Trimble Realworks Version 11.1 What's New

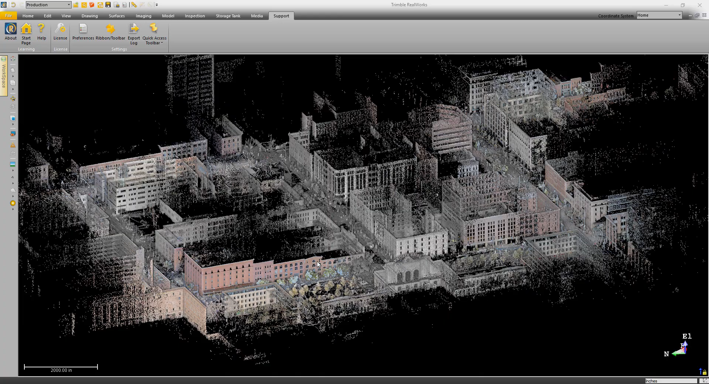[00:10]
With this release, we started out by making things look better.
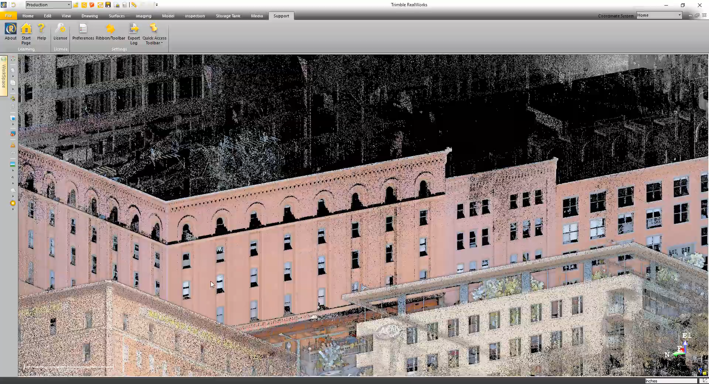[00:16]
First, we focused on improving the performance when using high-end, modern video cards such as the NVIDIA GeForce 1080, which I'm using on my laptop.
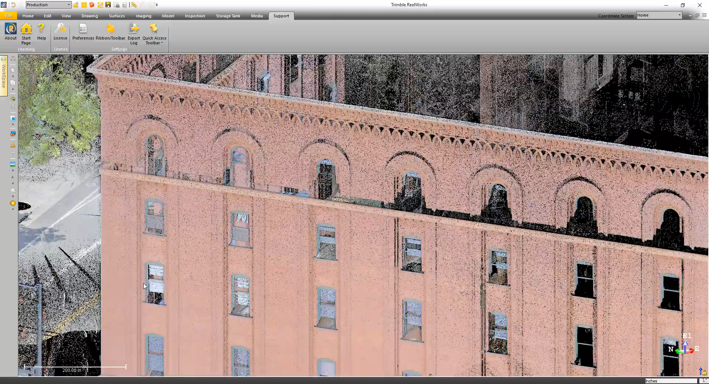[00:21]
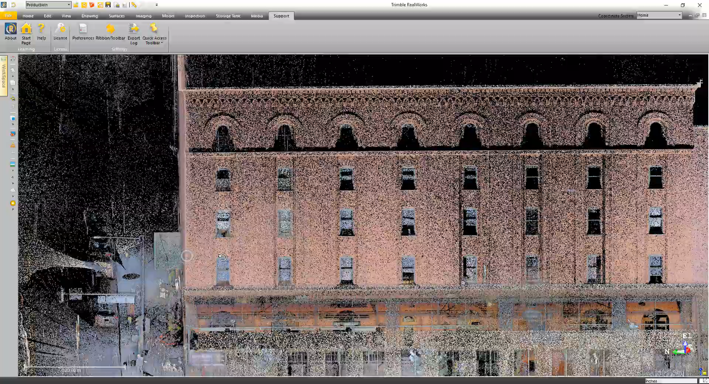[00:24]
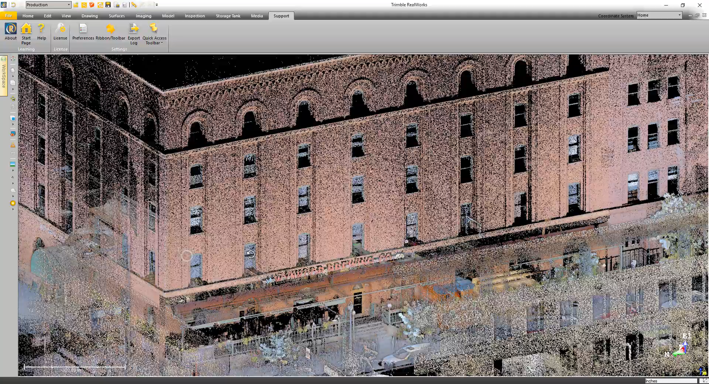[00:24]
What you can expect is smoother,
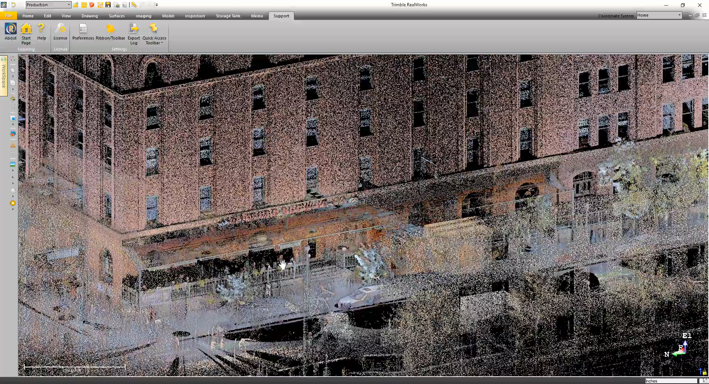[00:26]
more reactive navigation when working with projects containing thousands of stations.
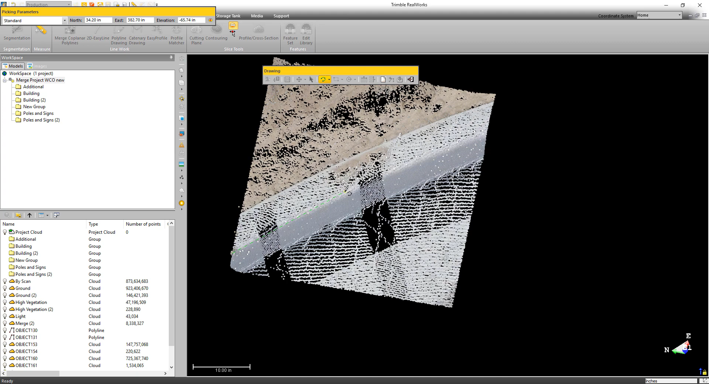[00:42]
we've added the ability to draw a three-point arc when doing drawing in both 2D and 3D.
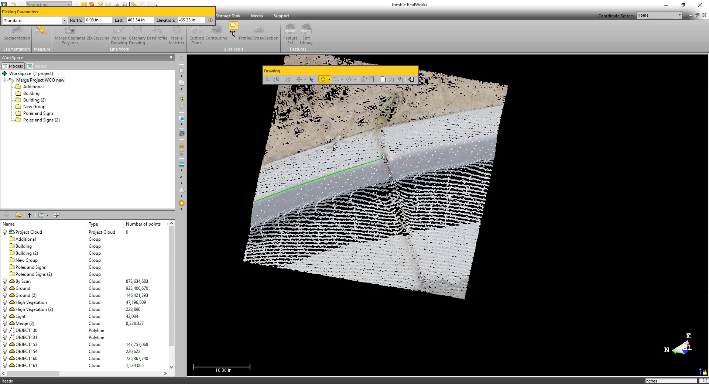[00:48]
We've also added the ability to convert feature sets with line segments into proper polylines.
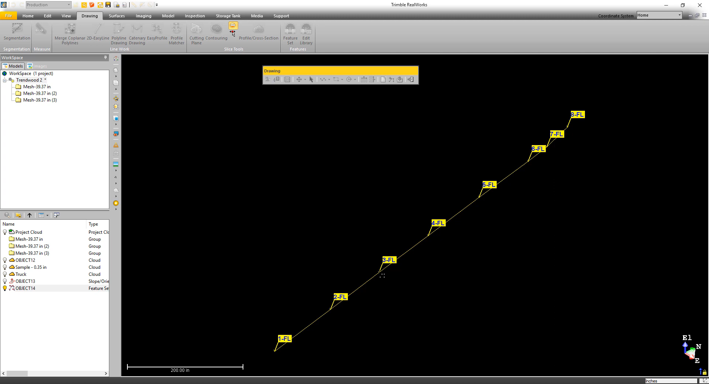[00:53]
You can see here I'm selecting the feature set in the polyline drawing tool, and then clicking create to create a polyline from it.
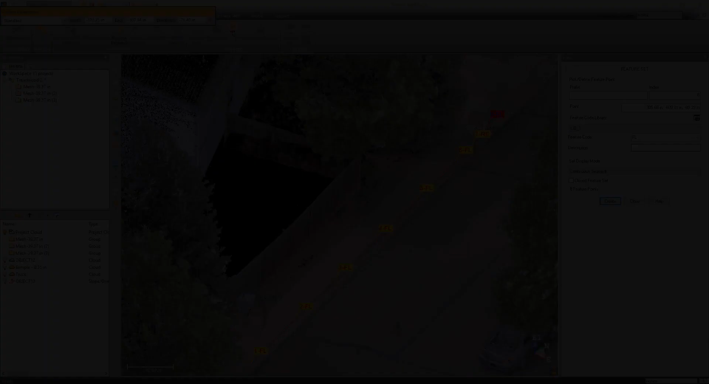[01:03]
Now in the past, it's been a bit difficult to make corrections to feature set once you've moved on to the next feature. With this release, we've given you the ability to make edits to features while you're still in the feature set tool.
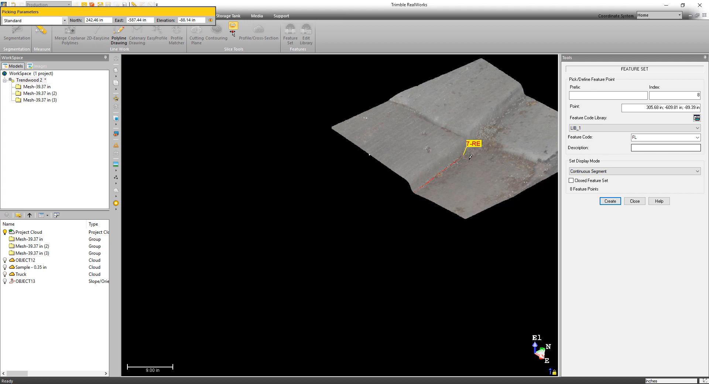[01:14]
For example, this feature code 7 has got the wrong code,
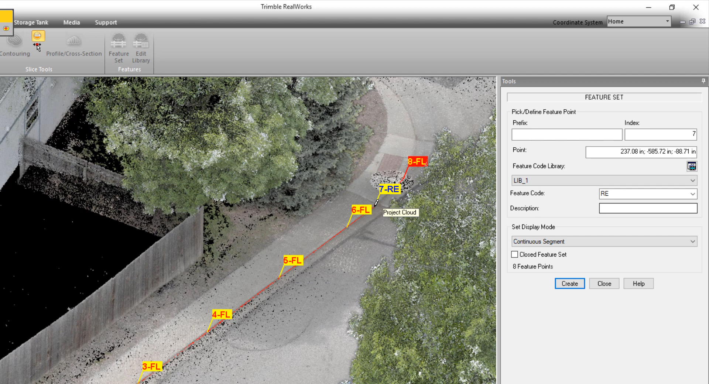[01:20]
so I'm going to select it and then change it to the right code.
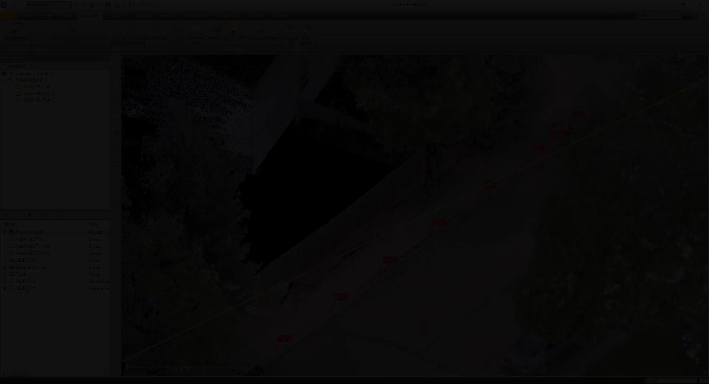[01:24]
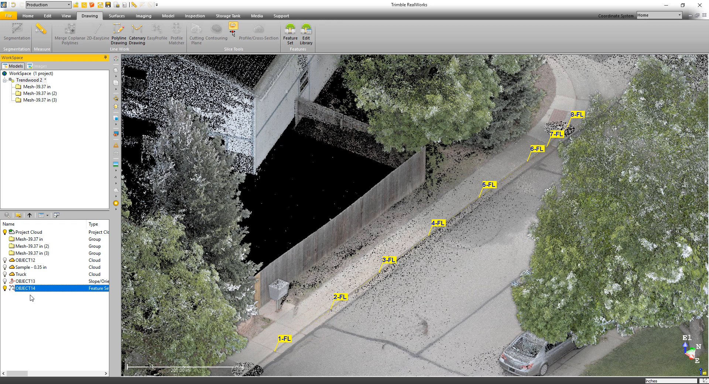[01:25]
We've also added the ability to select previously created feature sets and make edits to those as well.
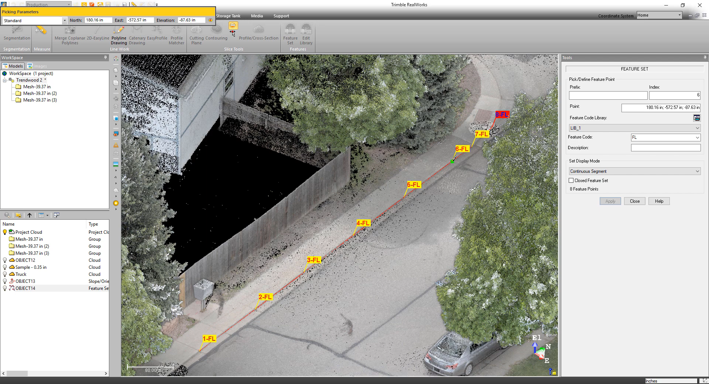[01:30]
In this case, I'm selecting the feature code number 6 and just moving it to a new position.
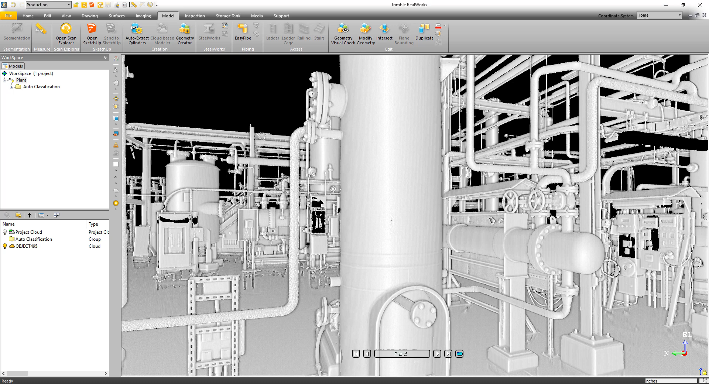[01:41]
Now if you're more into modeling, we have some great new tools to help increase your productivity. The first of the tools is the Auto-Extract Cylinders.
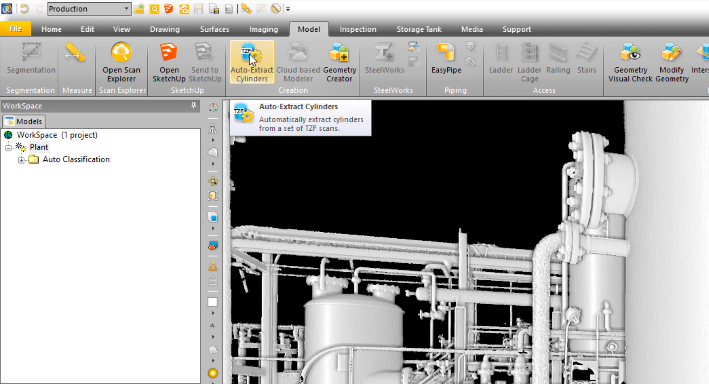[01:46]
The tool allows you to select a diameter range,
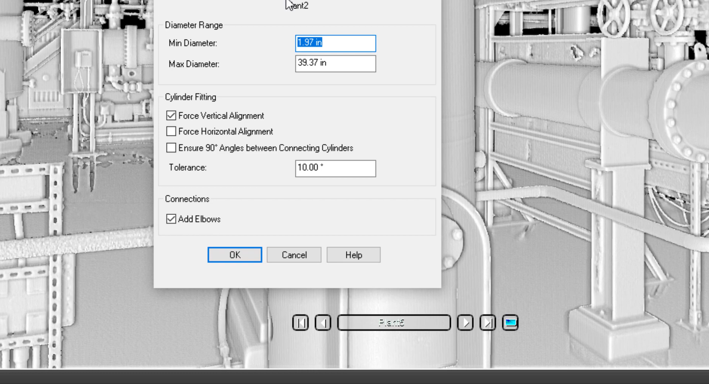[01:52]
add some constraints on how you want your models created, and indicate if you want the software to automatically add elbows where possible. Once the cylinders are extracted,
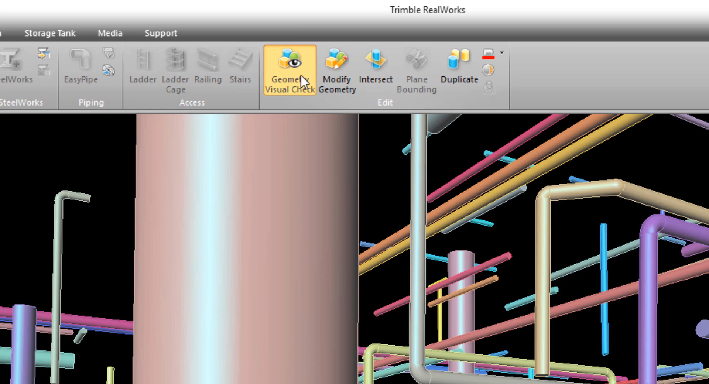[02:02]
you can use the new geometry visual check to go through and evaluate the quality of the fit.
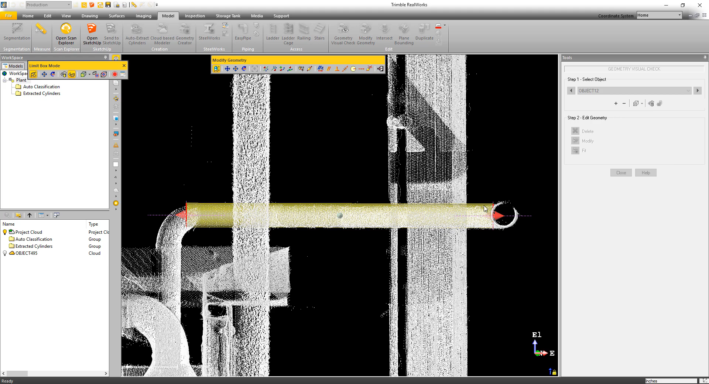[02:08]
This tool can be used not only for cylinders, but pretty much any modeled objects in Trimble Realworks.
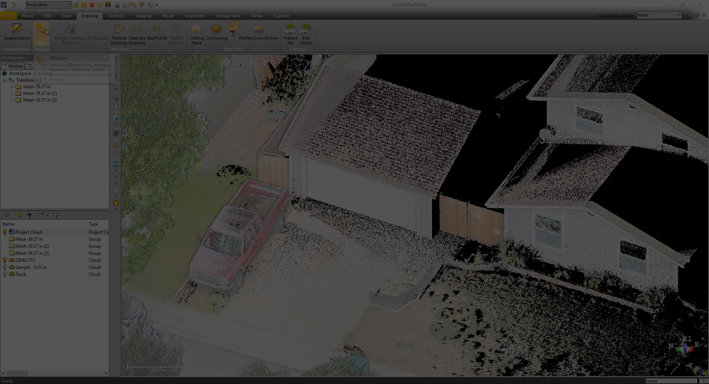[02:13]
Now we haven't just added new tools in this release, we've also made improvements to existing tools. One example is the Slope Orientation Measurement tool.
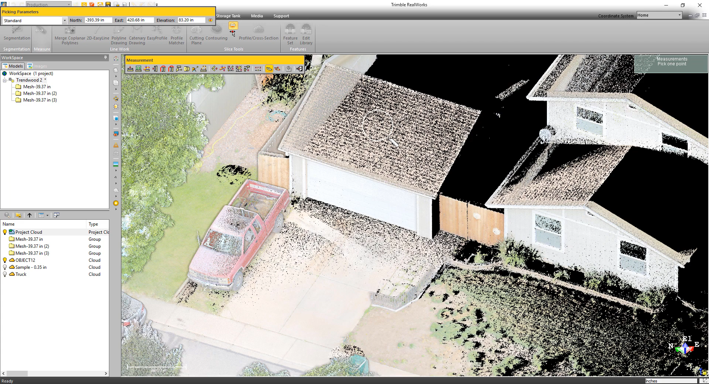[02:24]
We've redesigned the tool to provide a better display of the slope and more options for how that slope is presented,
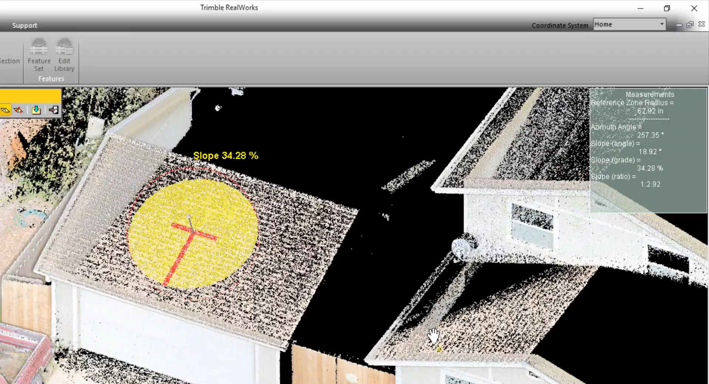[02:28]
such as slope grade and ratio.
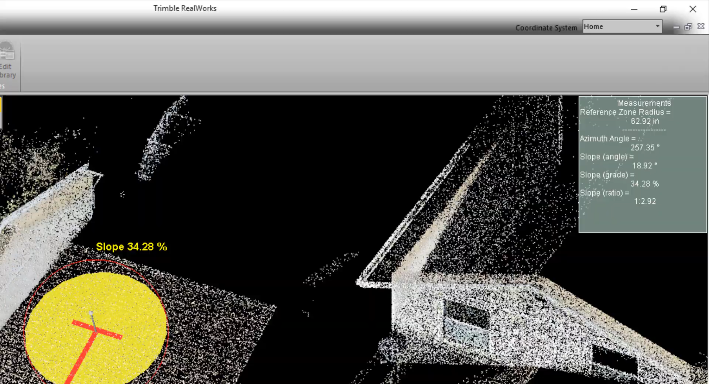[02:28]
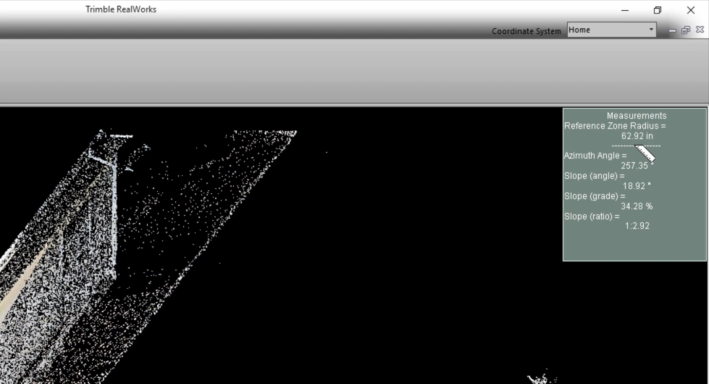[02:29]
Another area we've made improvements is in the unit settings.
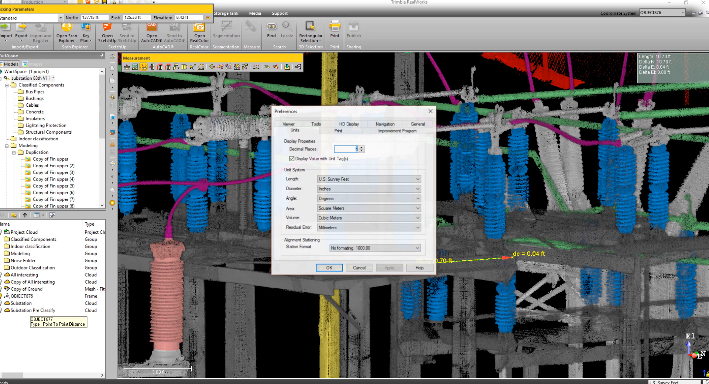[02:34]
If you go into the preferences, you'll now see the option of fractional inches.